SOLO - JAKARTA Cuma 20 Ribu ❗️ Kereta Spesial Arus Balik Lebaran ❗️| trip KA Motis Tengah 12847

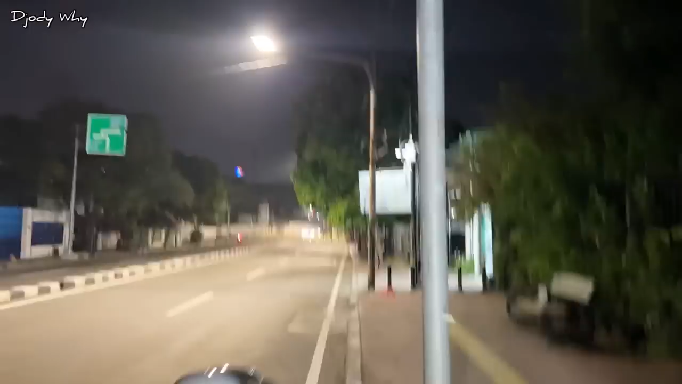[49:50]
Kita nyebrangnya lurus-lurus terus ke arah Masjid Istiqlal. Di samping kita ini ada gedung Koarmada RI.